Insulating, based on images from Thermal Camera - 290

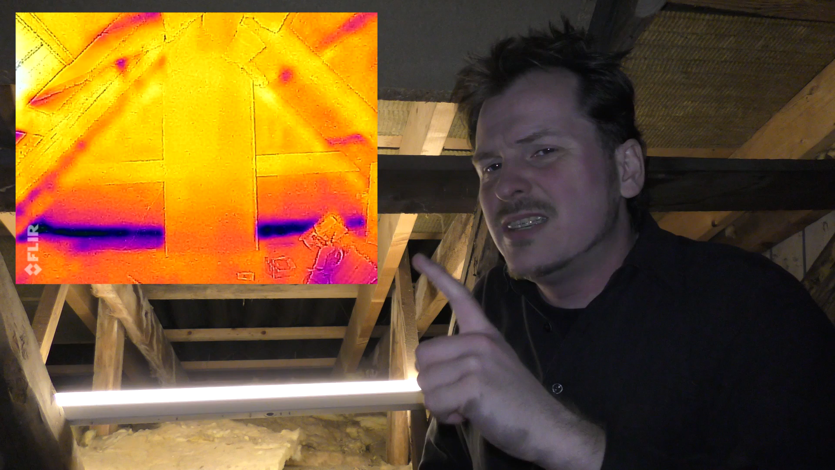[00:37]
can kind of see where the insulation is missing and it's missing in the area
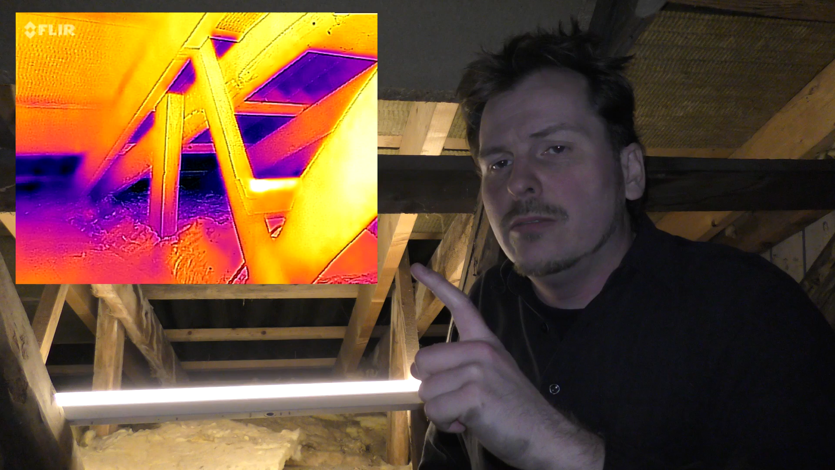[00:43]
actually everything is very hot and it's totally black where these pieces of